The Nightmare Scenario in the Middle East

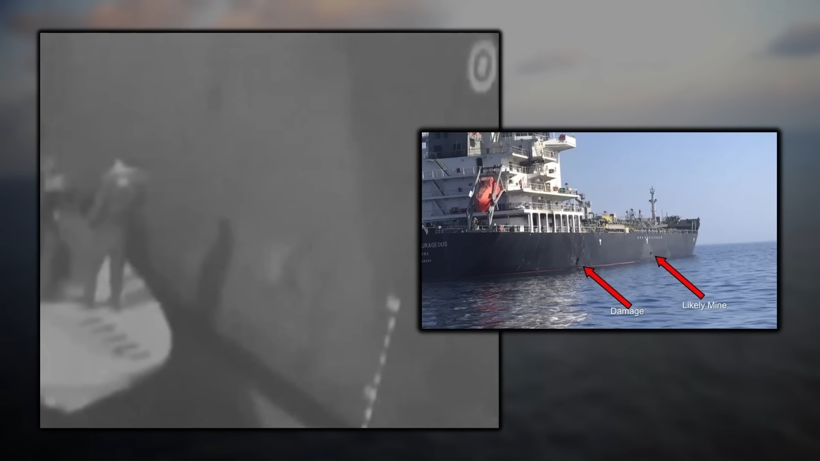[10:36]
Central Command's original analysis of the damage. You can see the outline of the mine on the hull here.
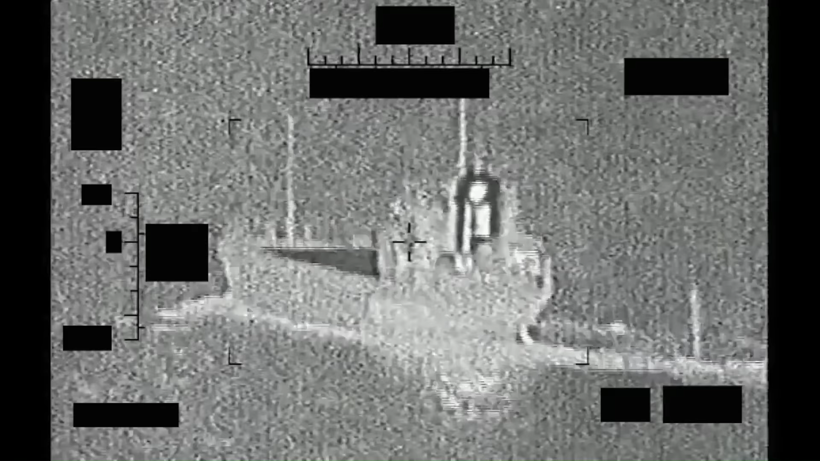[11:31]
More recently, there has been a series of disputes and attempts to confiscate various vessels. Or, at least that is what I am told is happening here in this incredibly grainy,